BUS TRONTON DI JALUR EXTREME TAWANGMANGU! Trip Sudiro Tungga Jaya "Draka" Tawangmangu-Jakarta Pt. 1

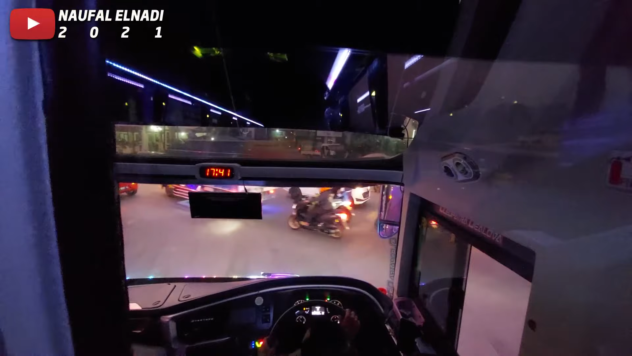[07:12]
Ini karena malam minggu, jadi di daerah Tawangmangu cukup padat kendaraan.
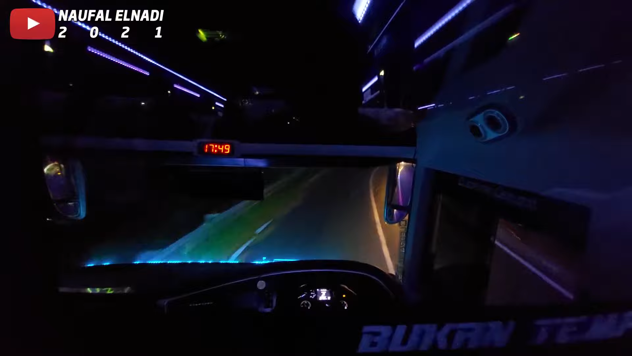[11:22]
Yes. Jalurnya mantep banget. Ini stannya harus jauh ya, karena bisnya tuh panjang, jadi stan buat beloknya harus jauh dia. Nah, harus apa?
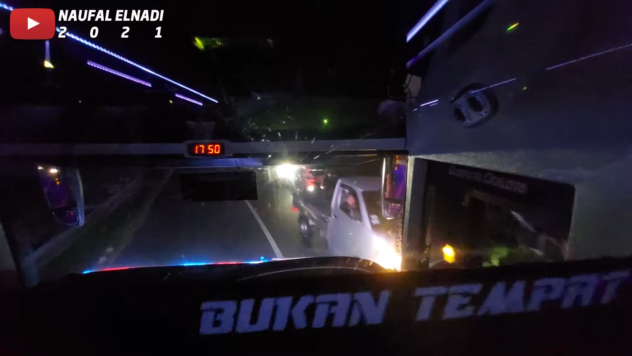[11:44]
Pengendara yang lain tuh mau nggak mau ya harus ngalah, karena bisnya stannya harus jauh untuk belok. Jadi aku udah berangkat dari Terminal Tawangmangu. Sekarang lagi di jalan ke bawah, ke arah Solo.